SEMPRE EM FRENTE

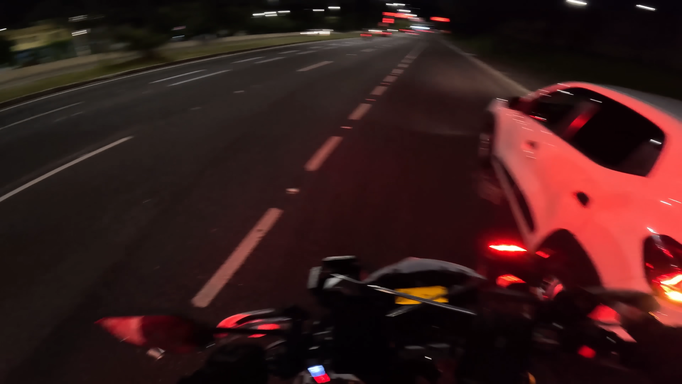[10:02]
Pelo menos agora é só ele seguir reto aqui e já era. É,